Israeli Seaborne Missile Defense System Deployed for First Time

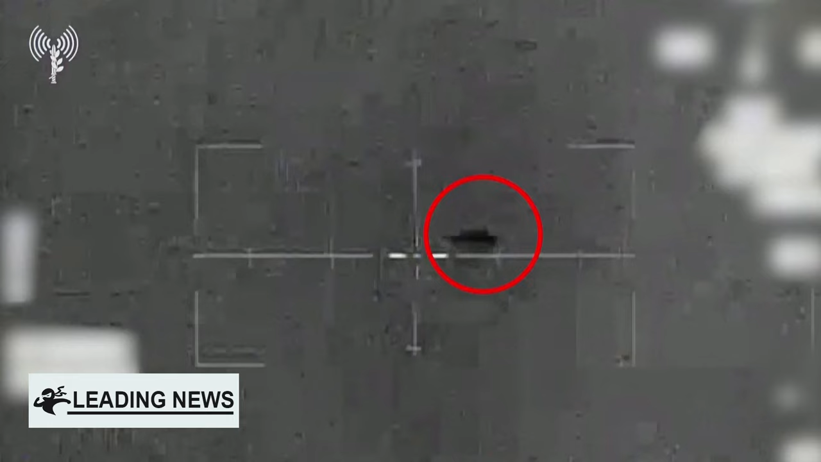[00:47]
One of those missile boats shot down the drone with the new system called the Sea Dome.